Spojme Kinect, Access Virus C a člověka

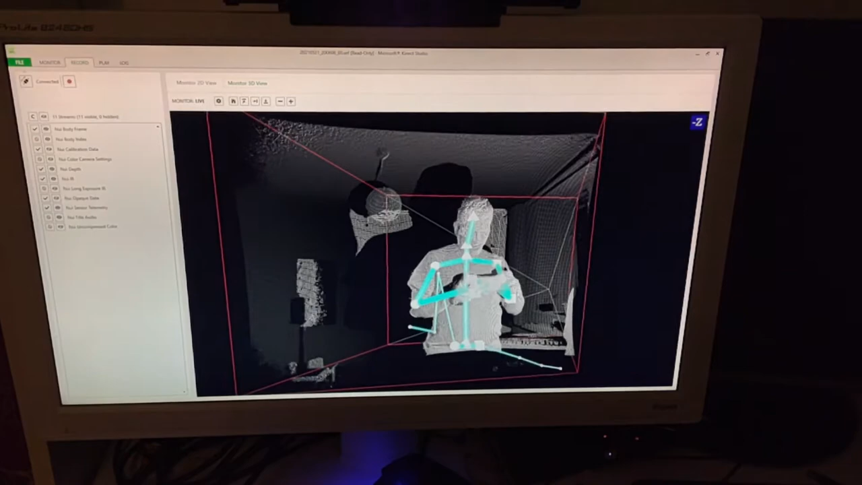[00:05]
Zdravím všechny, co mají rádi šel jaké technické věcičky. Oni mají občas i nějaké praktické využití, jak v budoucnu uvidíte.
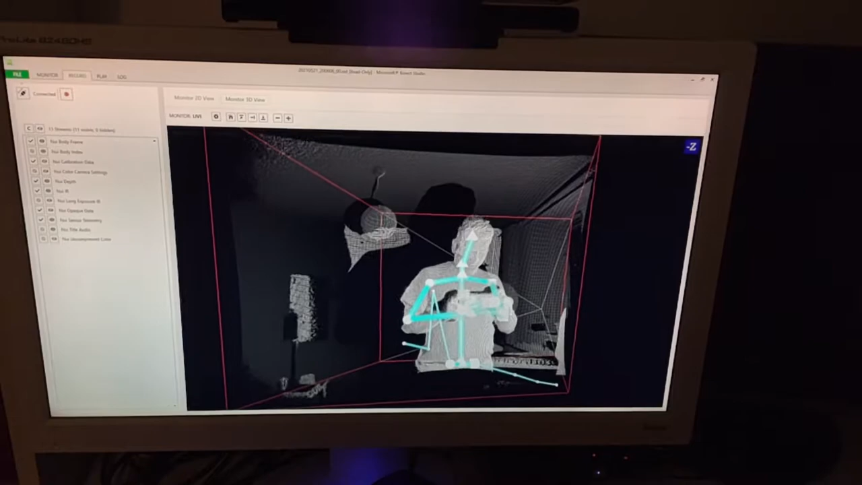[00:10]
Mluvil jsem o tom, že bych rád spojil syntezátor, Kinect a sebe.
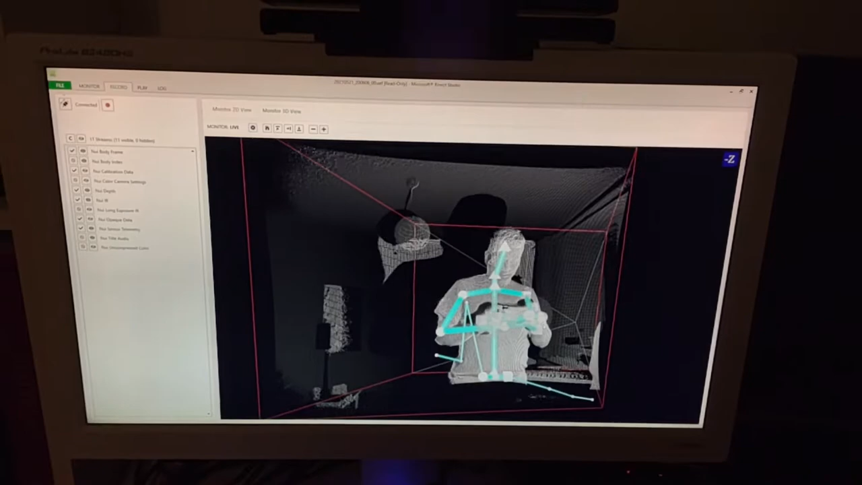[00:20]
Tak tady máte první ochutnávku. Tohle je program,
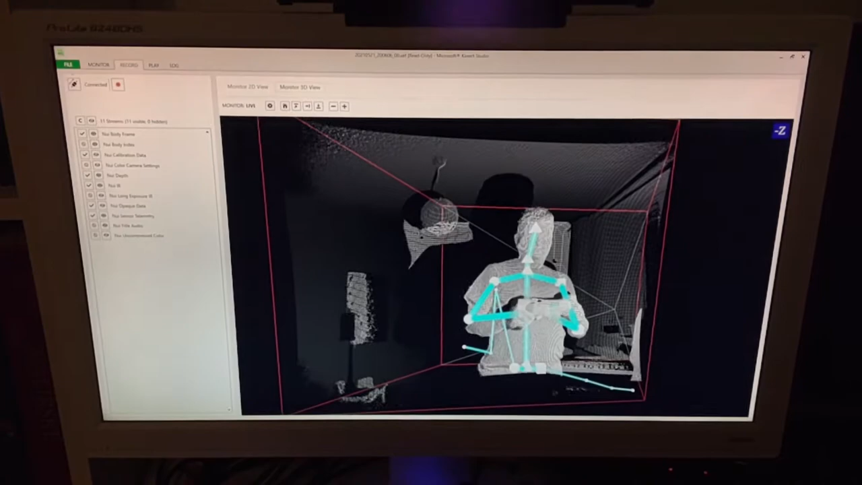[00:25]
který umí ten Kinect použít a zobrazit to, co ten Kinect vidí.
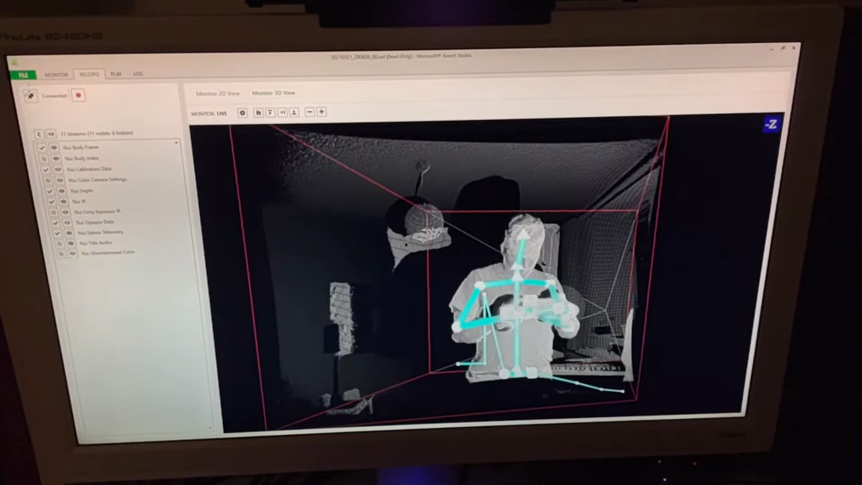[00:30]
Tady máte daratovou strukturu toho, jak vypadám a je tady vidět i moje kostra,
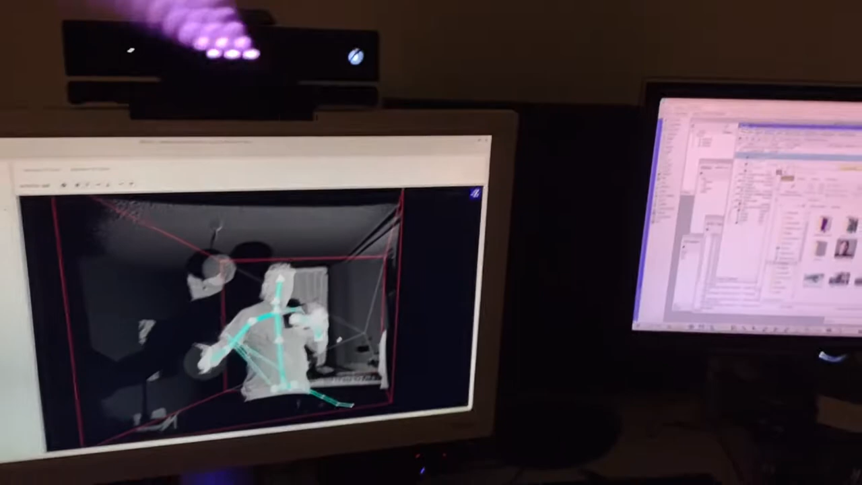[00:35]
ten přístroj sleduje tu masu mého těla a podle toho určuje,
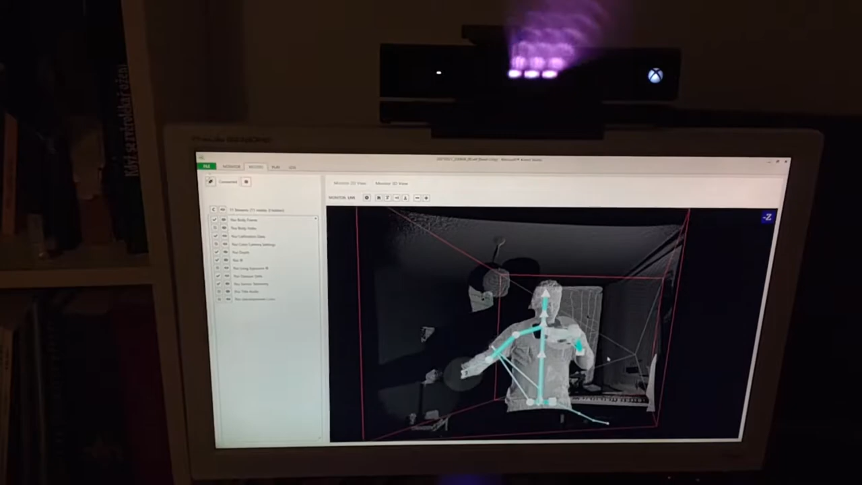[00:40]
kde v podstatě mám klouby a myslím, že se celkem to strefuje.
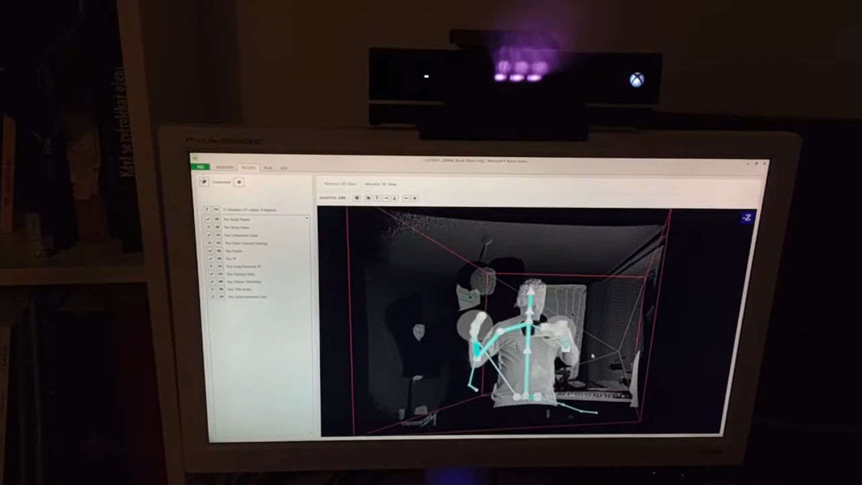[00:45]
Sleduje to i ruce, vidíte, že tady blikají tam prsty.
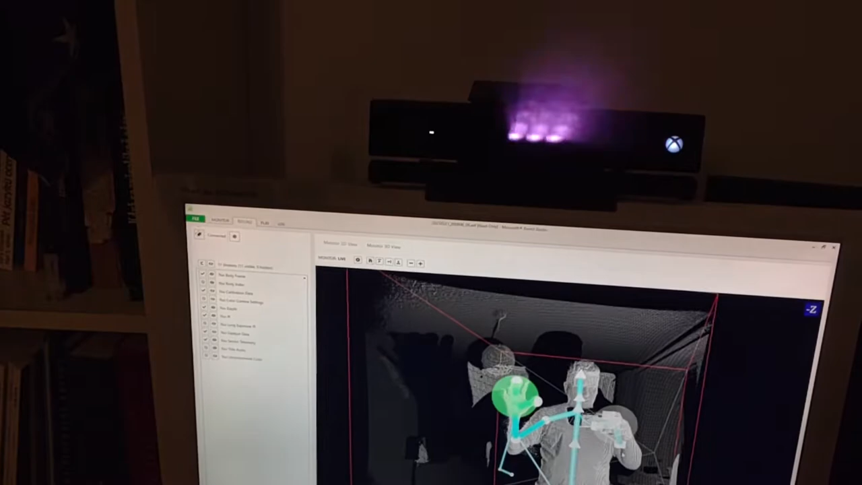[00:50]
Tři pesty to sleduje, prostřední, palec a malíček. Když se všechny savřuje to z červená,
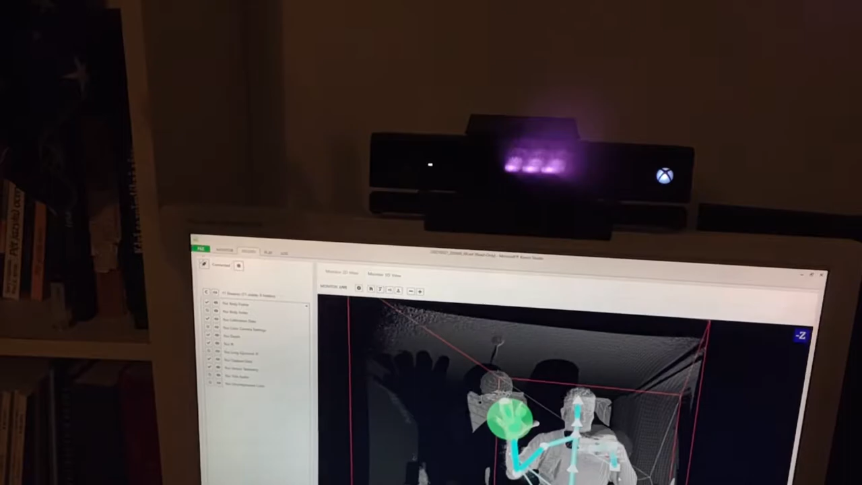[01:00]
když dám dohromady malíček a palec, tak to s fialový.